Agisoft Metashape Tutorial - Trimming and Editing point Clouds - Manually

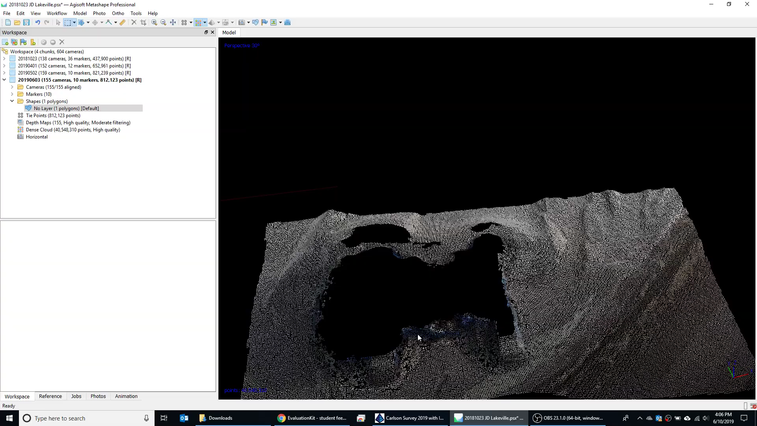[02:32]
So I'm going to go here, freeform select, and then I'll just draw around the bottom side of this machine.
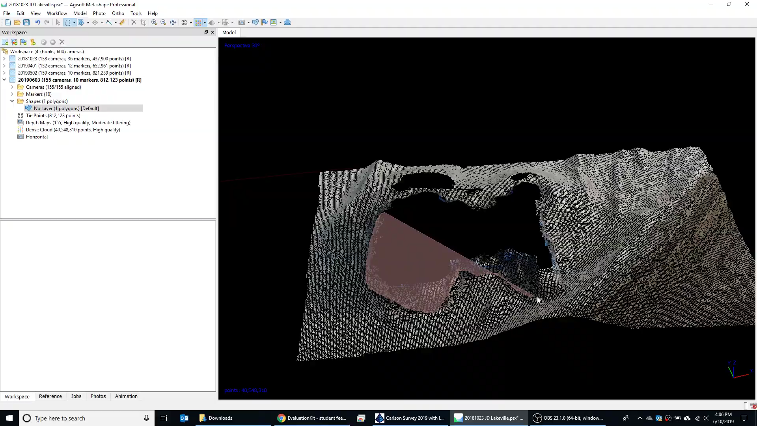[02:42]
Go ahead and delete it, and then I can pan around and kind of get any other little pieces of this.
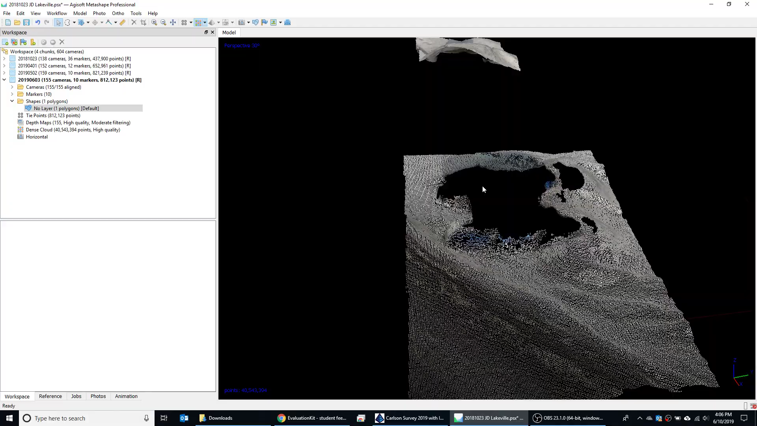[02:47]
Here's the track for that machine.
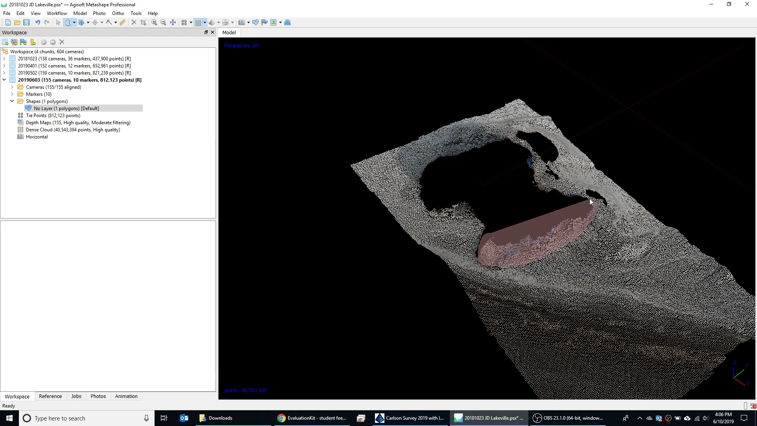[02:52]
There you go. There you go.
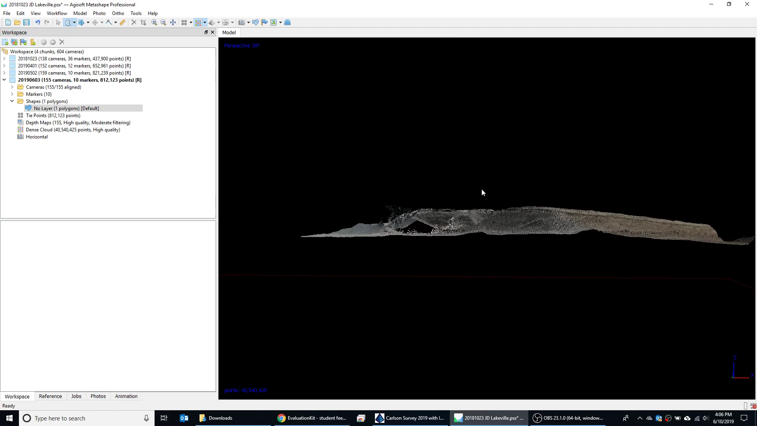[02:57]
So you can see it's fairly labor intensive to do this, but I do not think on a site that's as complicated as a gravel pit like this with these kind of slopes,
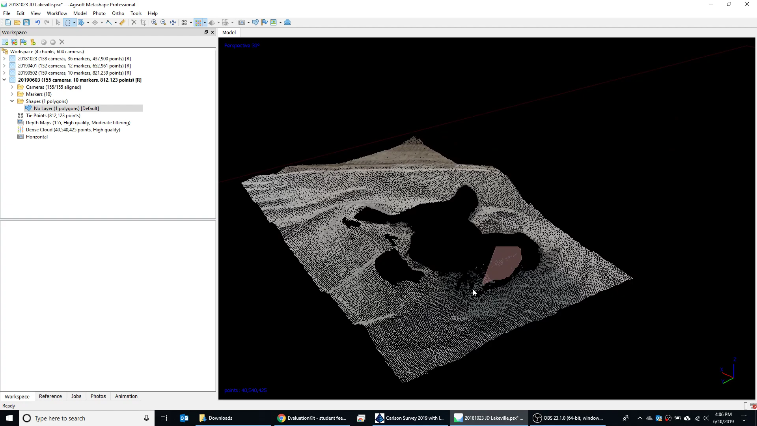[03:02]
I do not think any of the automated tasks are going to work sufficient for this site.
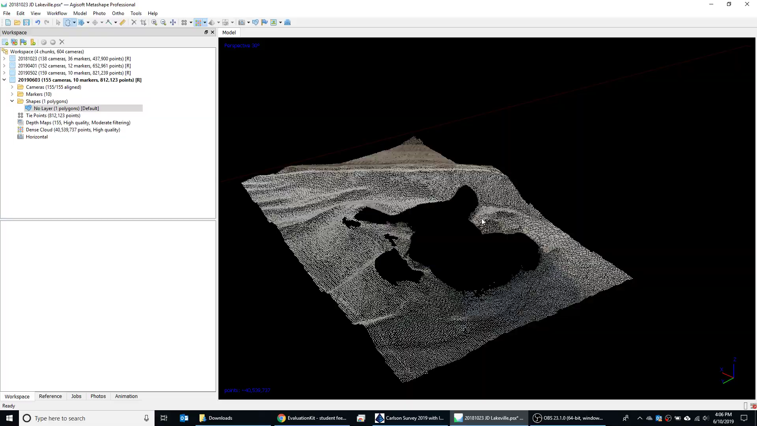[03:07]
There's just too much going on and there's too much
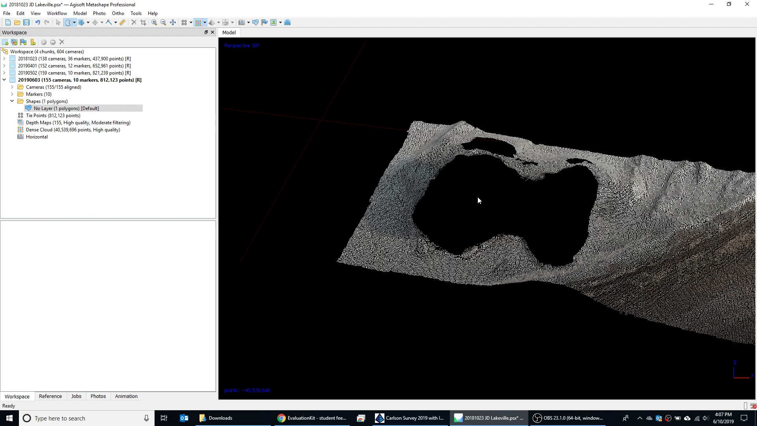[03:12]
slope in most cases where you're going to end up filtering out a lot of actual gravel pit. And then once you're done with that, you can actually go up here to dense cloud, filter by selection, and then you can just reset the filter.
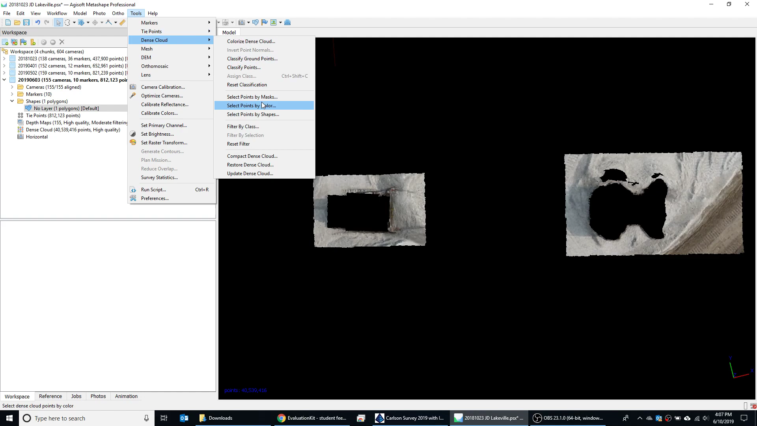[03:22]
Boom. Do you want to reset it? Of course.
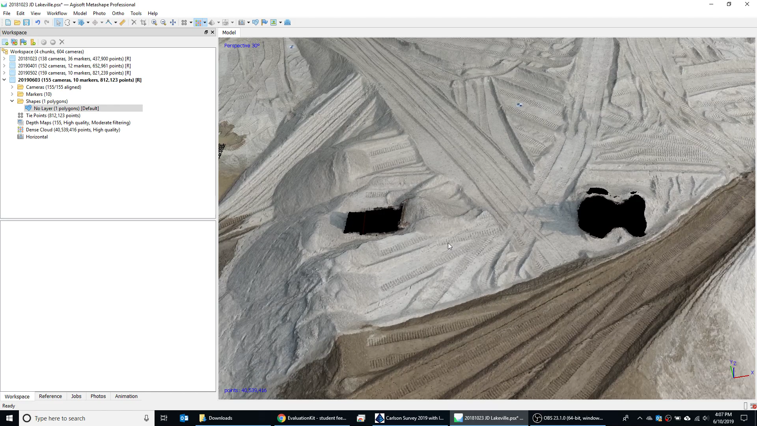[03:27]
And then that brings it back, and it's much more cleaned up at this point, and you should be able to find value from this tutorial.